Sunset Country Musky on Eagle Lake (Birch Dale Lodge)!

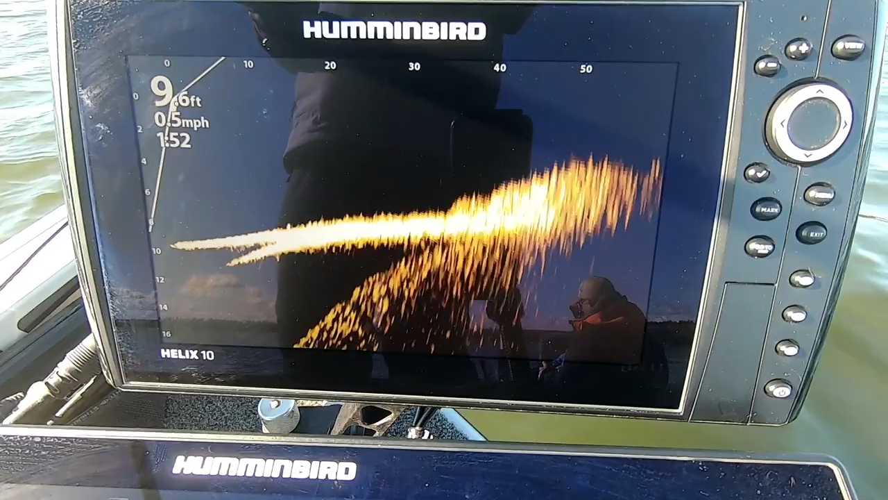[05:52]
On screen: speed 0.5 mph
Look at that. Oh, there she is. Go. Oh, get it closer to your get it closer to your rod tip, Ty.
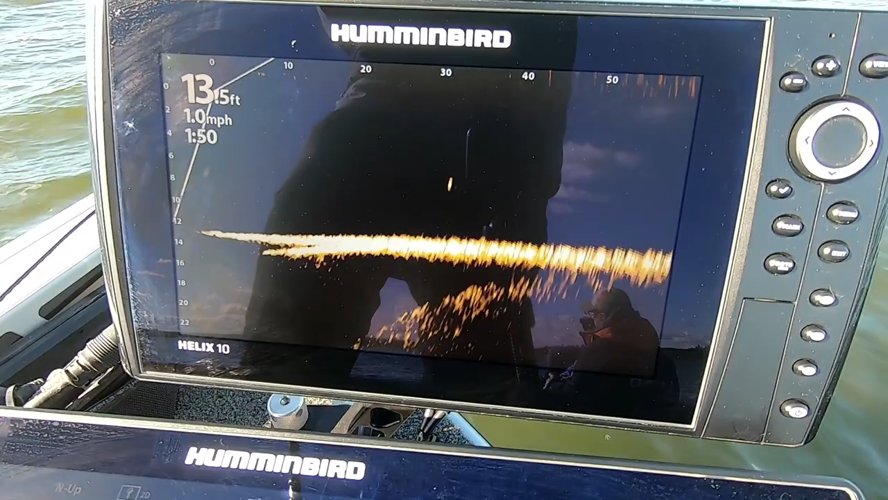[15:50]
On screen: depth 13.5 ft, speed 1.0 mph
that allows me to see real time in front of the boat. So I can actually watch my lure, watch the fish.
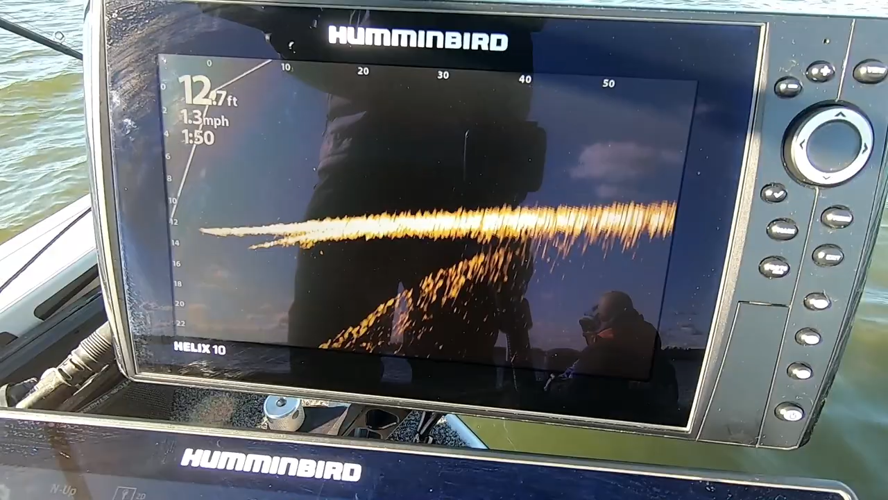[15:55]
On screen: depth 12.7 ft, speed 1.3 mph
Picture what you see on a flash or when you're ice fishing. Basically, I get to see that at a 20 degree angle in front of the boat.